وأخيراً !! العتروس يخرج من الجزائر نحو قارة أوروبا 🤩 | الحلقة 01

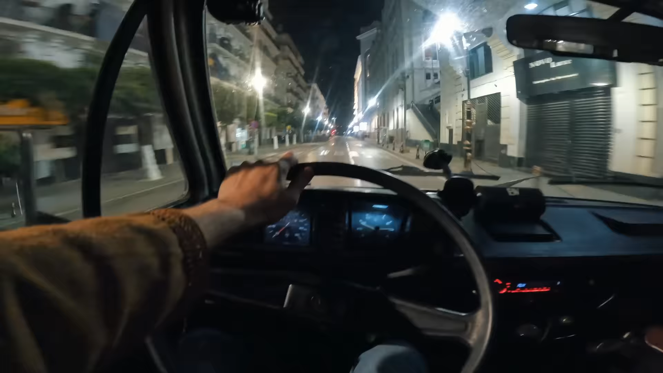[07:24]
السياقه في الجزائر العاصمه في الليل
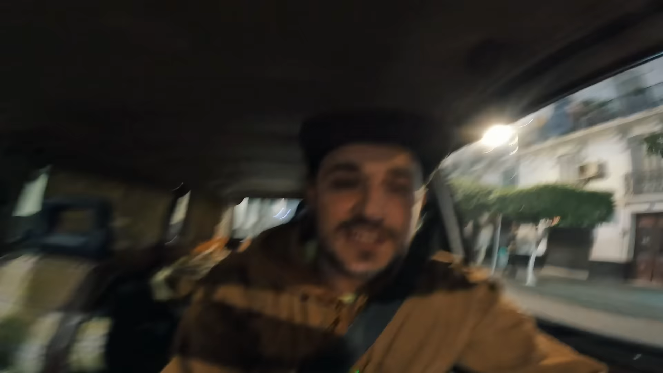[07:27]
واحد المتعه يا خاوتي غير الناس اللي يمشيوا في الليل في العاصمه اللي يستمتعوا.
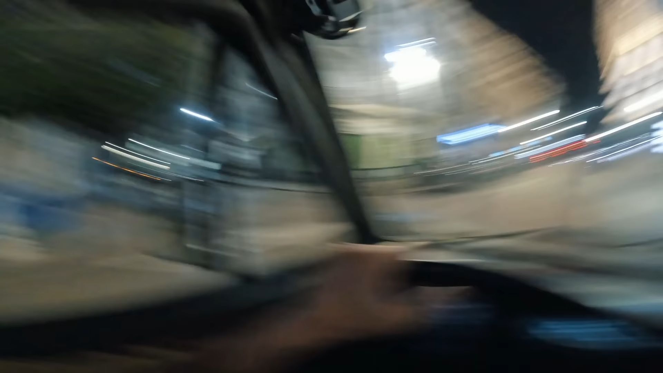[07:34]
باك تقول تحس روحك وحدك كي حتى واحد الخلوي يا دلالي. العتروس راك واجد ولا لا؟
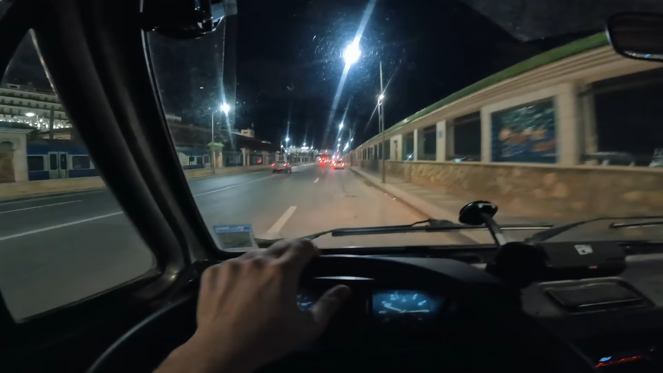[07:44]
ومن هنا سوف تبدا مرحله الانتظار. هاي ليك هنا نتوقفوا ونستناو وقتاش يفتحوا الباب.